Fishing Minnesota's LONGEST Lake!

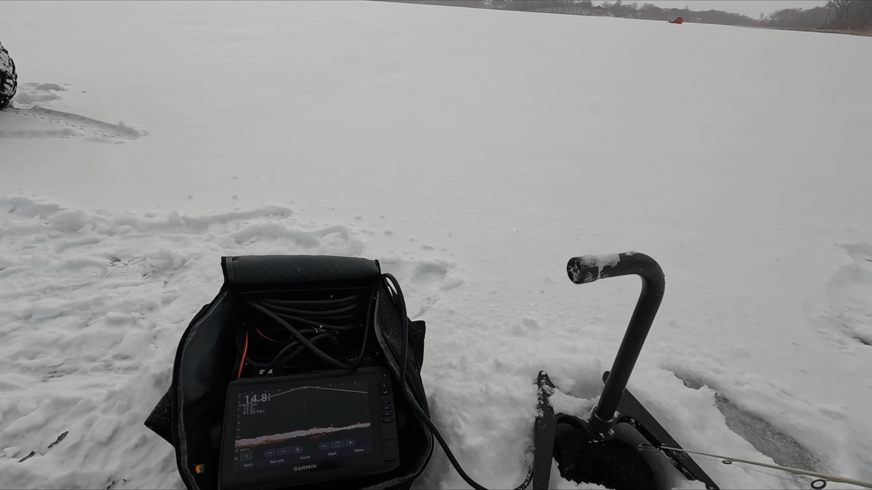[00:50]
is that your line yeah that's my line there's a fish
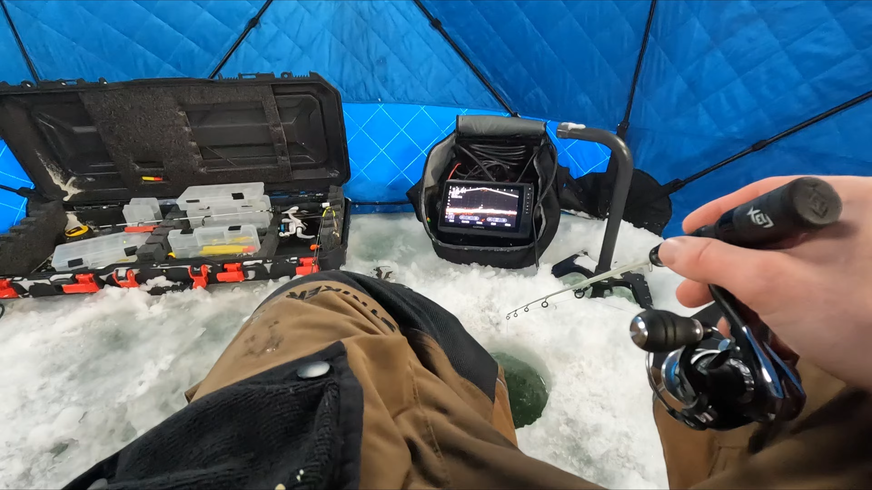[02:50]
he might be too big we might have to put him back so he can make more uh big boys you know big boys keep them jeans in the lake oh hog's getting mounted for sure looks like there might be a decent little mark down there